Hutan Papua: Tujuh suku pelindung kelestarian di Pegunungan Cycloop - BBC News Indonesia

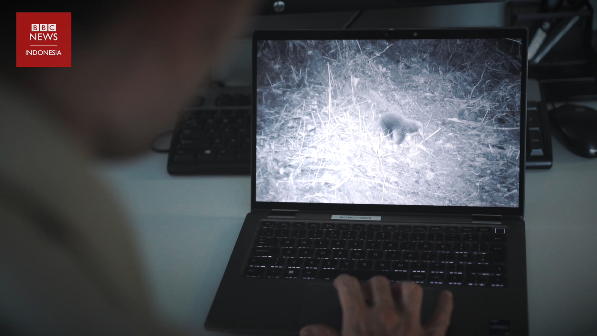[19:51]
Di Gunung Siklop, hewan ini berhasil ditemukan. Ini adalah video echidna Zaglossus attenborough yang berhasil
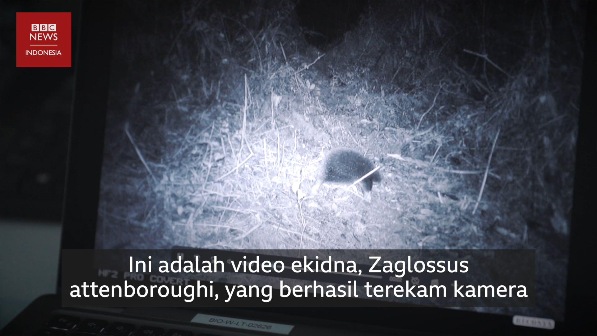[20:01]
terekam kamera setelah lebih dari 6 dekade. Video ini terekam oleh satu dari 80
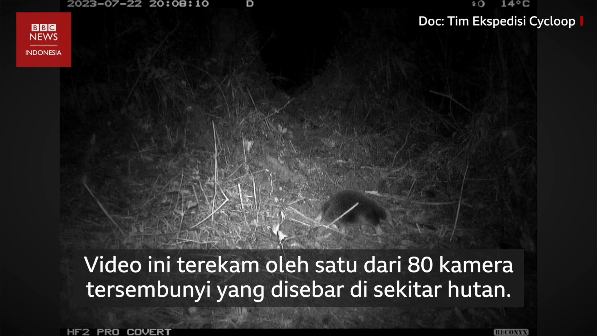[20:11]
kamera tersembunyi yang disebar di sekitar hutan.
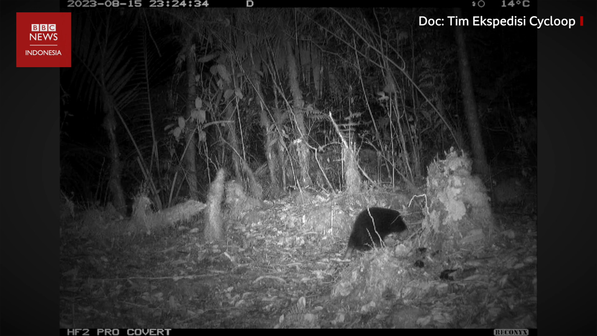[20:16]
We were successful in many ways. Foremost among them in that we did indeed rediscover Attenborough's long-beaked echidna.
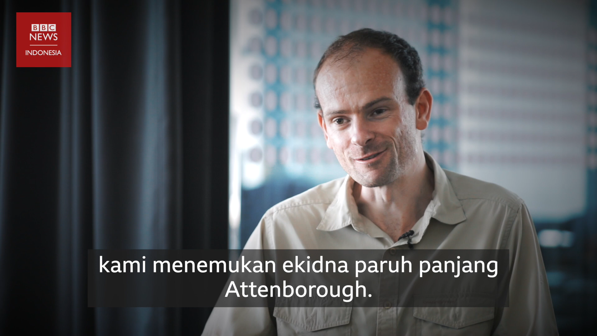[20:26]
So we have images of
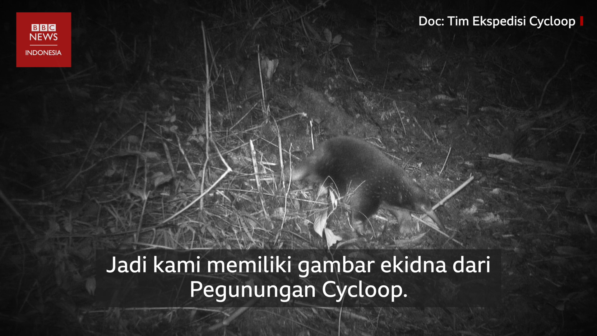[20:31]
the echidna from the Cyclops Mountains, which is the first time that it has been scientifically verified for 62 years. And it, as the primary goal of the expedition was a great success.
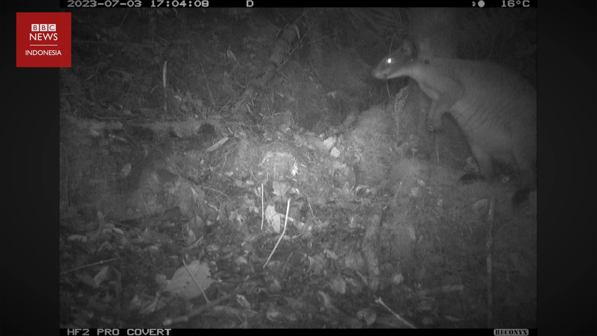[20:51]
Bukan hanya echidna, tim ekspedisi ini berhasil menemukan beberapa spesies eksotis lainnya di puncak Gunung Siklop.